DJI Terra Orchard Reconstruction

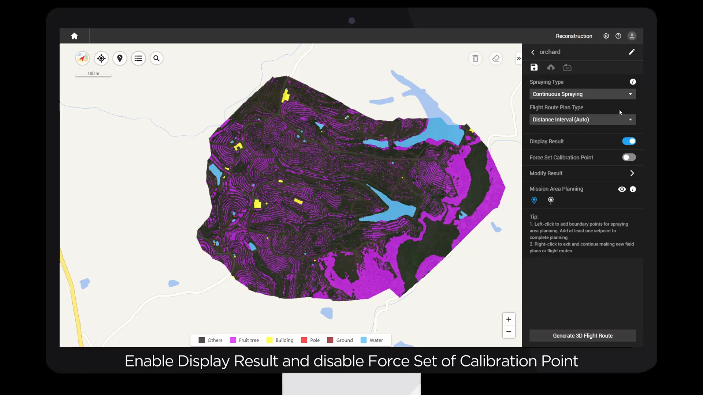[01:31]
Enable Display Result and Disable Force Set of Calibration Points. If tree and obstacle recognition is inaccurate, use Modify Result.
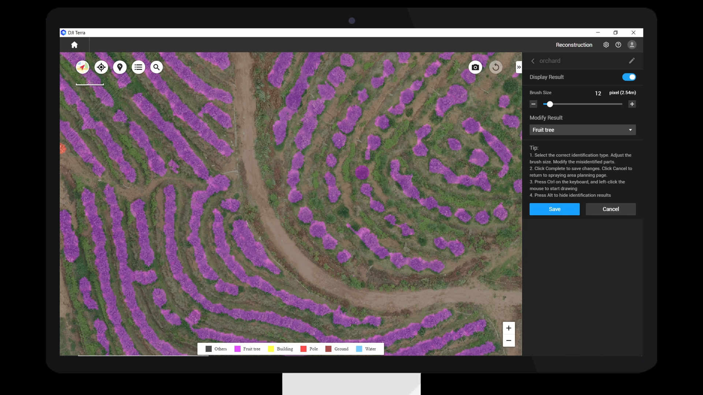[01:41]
In Auto Tree Center and Semi-Auto modes,
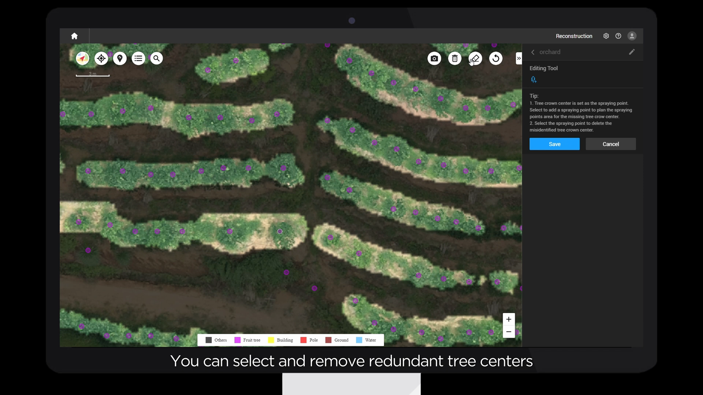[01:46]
you can select and remove redundant tree centers, or add missing tree centers in the correct locations. Save once corrections are complete.
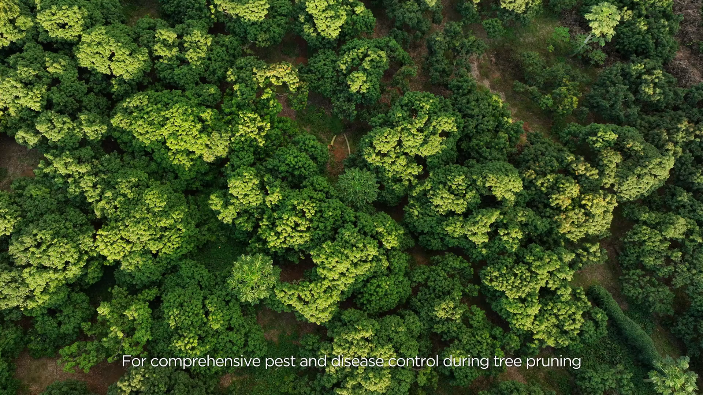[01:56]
For comprehensive pest and disease control during tree pruning, orchard clearing, or large area outbreaks, use Distance Interval.
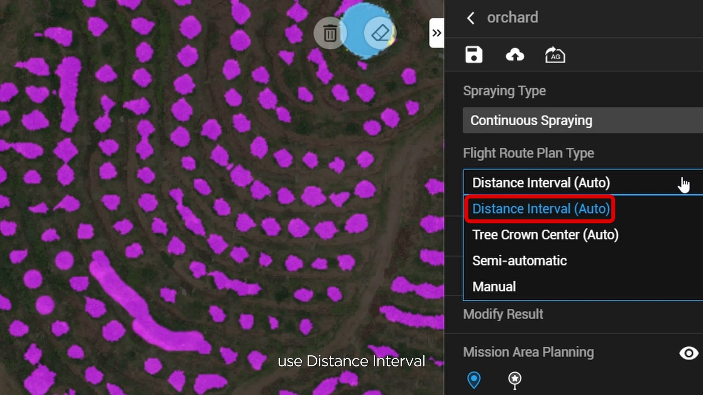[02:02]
For sparse planting or contour planting, if the overall planting distribution is sparse or follows contour lines, semi-automatic or manual are advised.
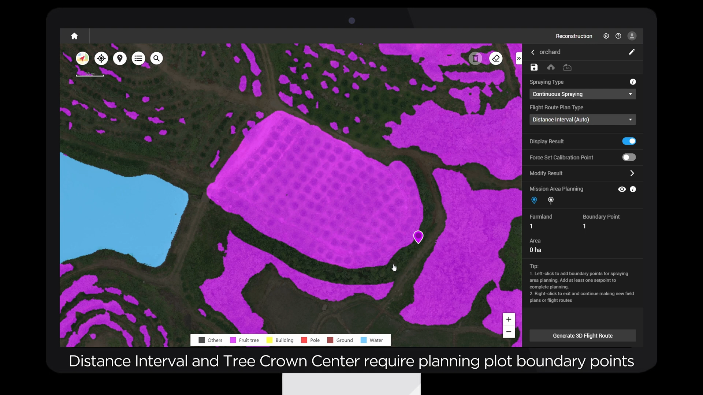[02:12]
Distance Interval and Tree Crown Center require planning plot boundary points.
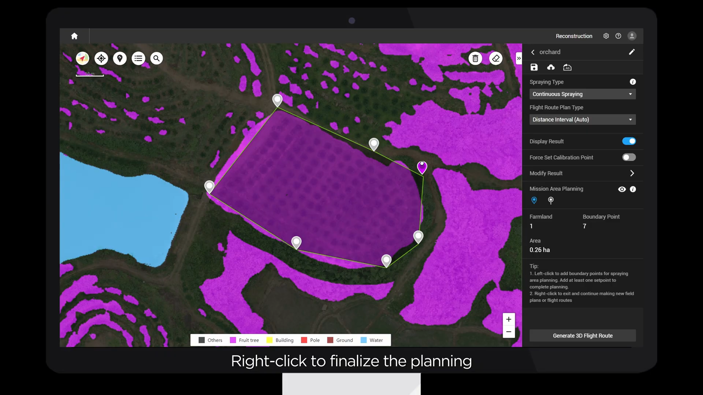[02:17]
Right-click to finalize the planning. Click to generate a 3D flight route or continue editing.
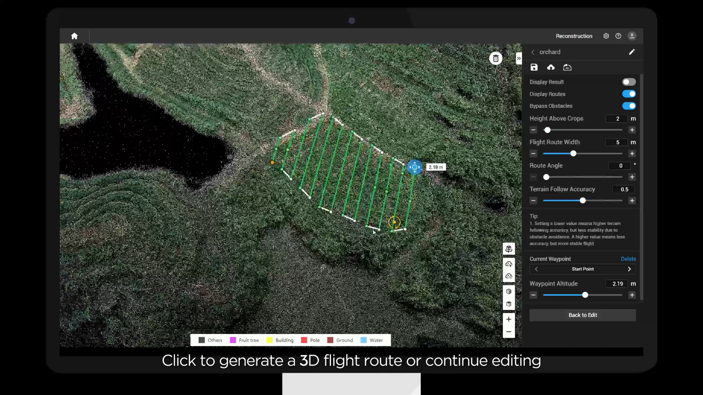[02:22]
For manual and semi-auto routes, plan waypoints manually.
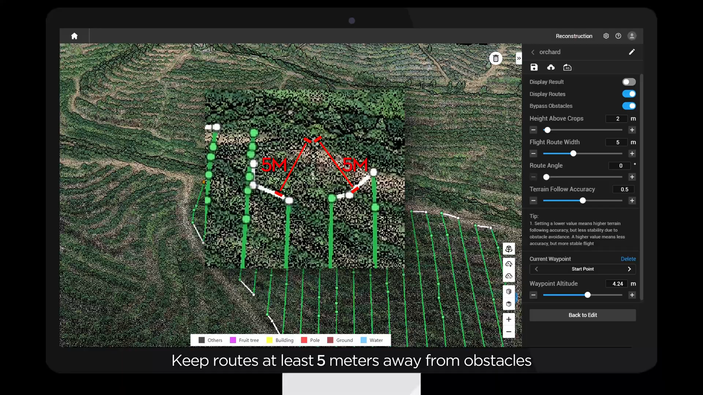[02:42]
Keep routes at least 5 meters away from obstacles. After planning, generate the 3D routes. Hold down the middle mouse button to rotate and check that whether the routes cover all the trees, and ensure the height and margins are safe.
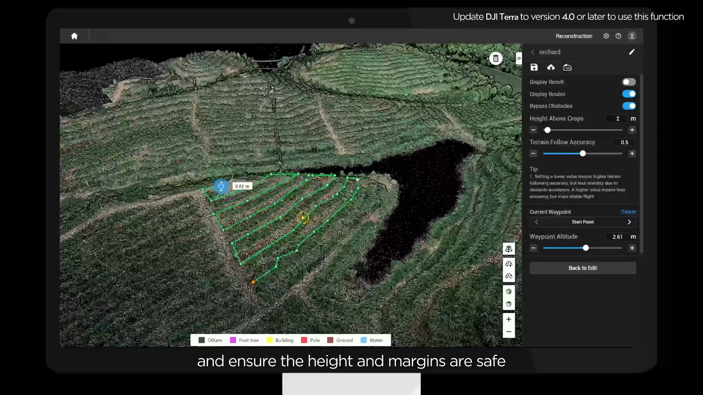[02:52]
To modify waypoints, select the waypoint and adjust its position in the top-down view or its height in the side view.
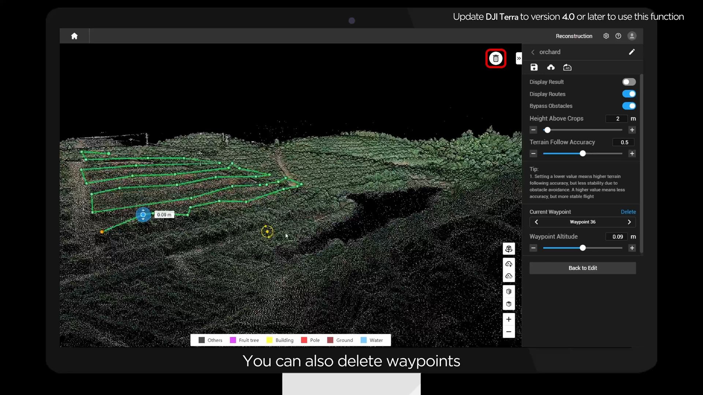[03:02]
You can also delete waypoints or add waypoints.